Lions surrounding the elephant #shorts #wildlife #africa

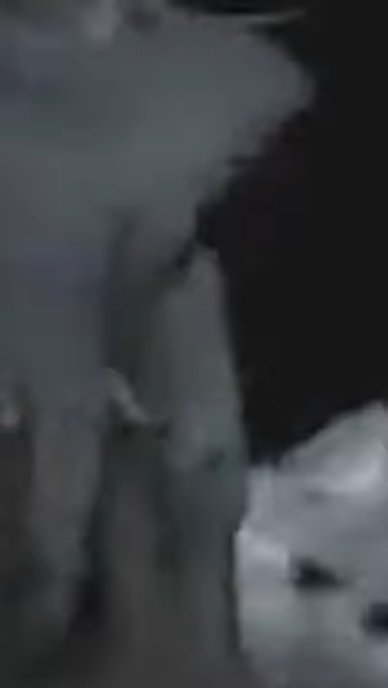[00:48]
Lion prides are very successful during night attacks like in this clip, where they attack a large elephant. It takes hours for lions to bring down an elephant this big.